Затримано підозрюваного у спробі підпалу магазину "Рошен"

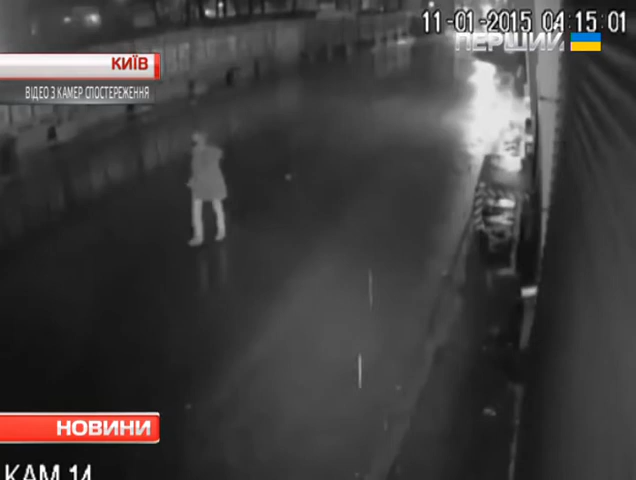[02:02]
Рошен посилив охорону. І ось у неділю при спробі підпалити магазин біля станції метро Житомирська затримали одного із чотирьох нападників.